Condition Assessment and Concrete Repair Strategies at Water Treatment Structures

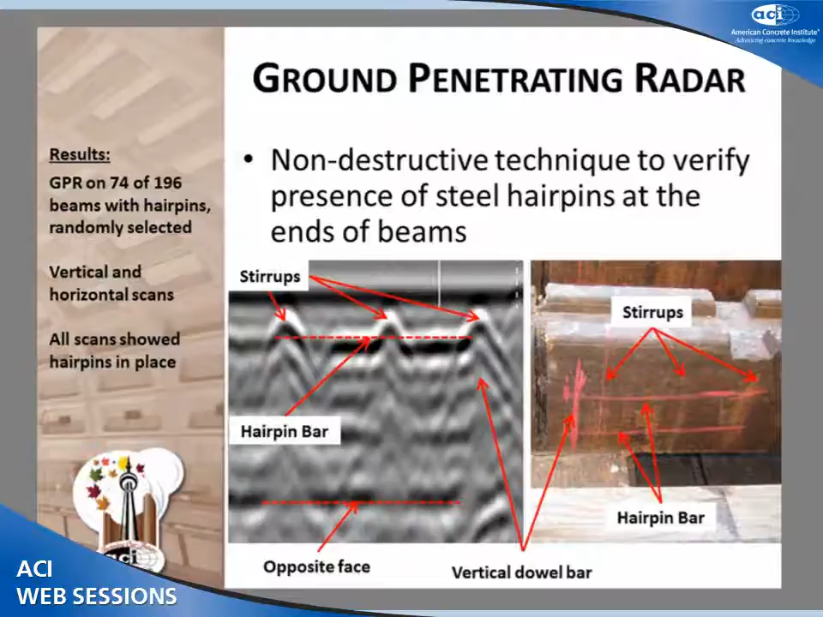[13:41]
So all scans showed that all the hairpins were in place. So, you know, I don't know what happened there. Maybe the contractor realized he didn't do it right. And on the next time around, he put them in and didn't tell anybody about the first one, I guess. So GPR revealed that we didn't have any issues like we had on the first circling filter.